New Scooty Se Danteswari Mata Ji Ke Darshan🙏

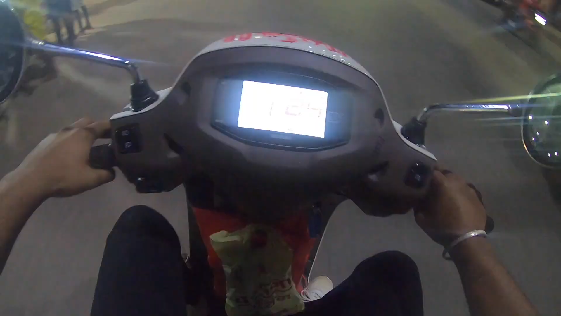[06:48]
घर भी जा रहे हैं अपनी स्कूटी पे, नई वाली स्कूटी पे।